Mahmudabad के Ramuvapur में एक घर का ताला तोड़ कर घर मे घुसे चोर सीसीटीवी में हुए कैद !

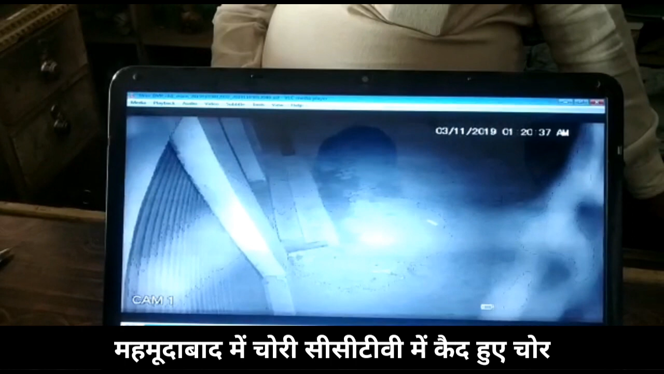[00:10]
तीन है गुरु जी, तीन है। अरे ये तो मोहल्ले वाले हैं यार। अबे रात को तुम लोग यही करते हो क्या? बाबूजी तो नहीं है, ये लाला तो नहीं है। पिछले आगे वाला कुछ उनका डिसमिस लागत थी उनके। अभी और बात सर है इसे इसे अच्छा लगा था। खड़ा हो कि पहने कहाँ है ऊपर?